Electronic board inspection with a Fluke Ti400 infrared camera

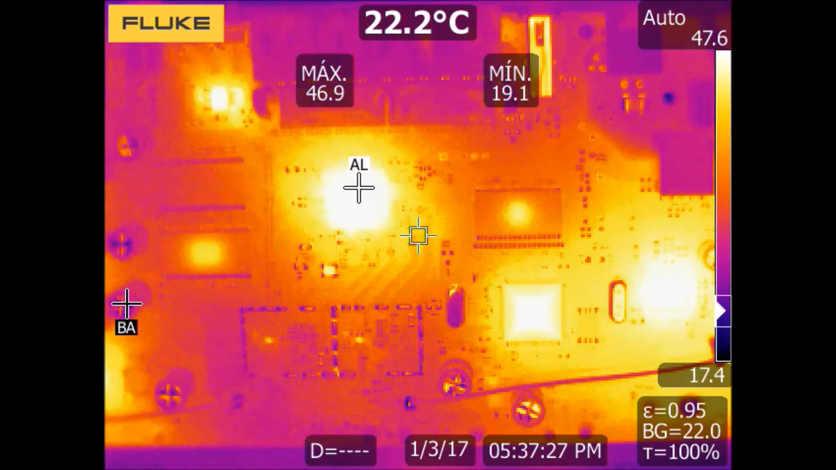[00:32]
On screen: spot 22.2°C
which also produces a concentration of heat that must be dissipated. So, thermal dissipation is a key aspect for the proper operation of electronic components. In this video, we can see how an electronic board heats up when it is fed and how the temperature of each electronic component is increasing in the steady condition. So, after reaching a stable temperature, we can analyze each of the integrated circuits of the electronic board. As electronic components can be very small, we need to consider what are the key parameters of an infrared camera,
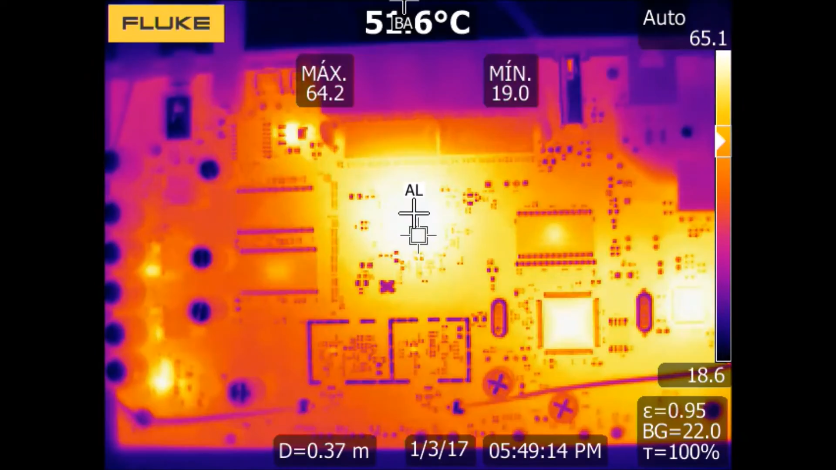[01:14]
so that we could detect problems properly. In this sense, there is a parameter of the camera denominated IFOB, that is, the instantaneous field of vision, which is the parameter that indicates the minimum object size that we can see at a certain distance. The IFOB depends on the number of pixels of the sensor, but also on the type of lens of the camera. In this case, we are using a Blue Ti 400 with a sensor of 320x240 pixels, and the standard lens which offers a nice IFOB of 1.31 mR.